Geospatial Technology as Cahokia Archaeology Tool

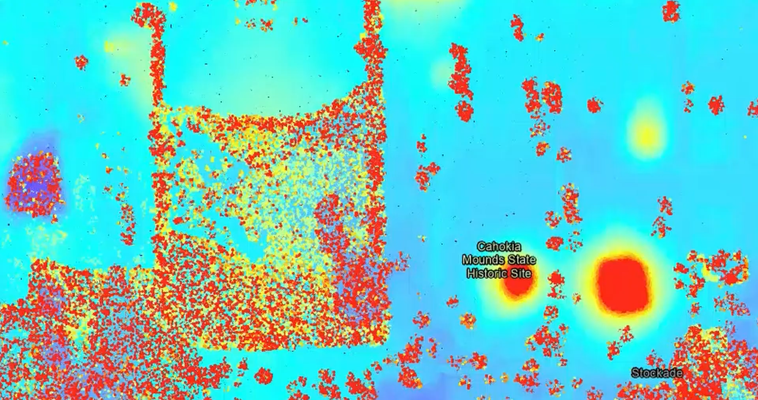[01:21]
We can understand kind of the placement of some of the things within our scan area.